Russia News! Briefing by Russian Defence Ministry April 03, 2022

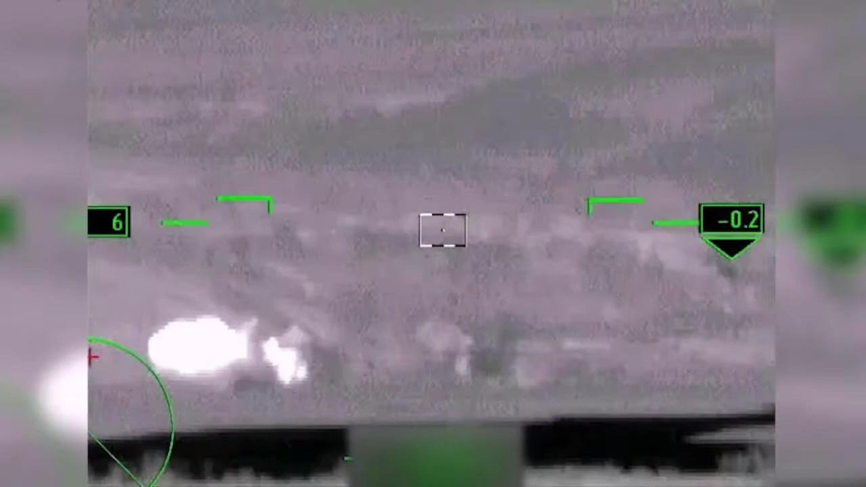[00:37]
two launchers of OSA-AKM anti-aircraft missile system near Barvenkova and Slabansk, two artillery batteries, two multiple rocket launchers,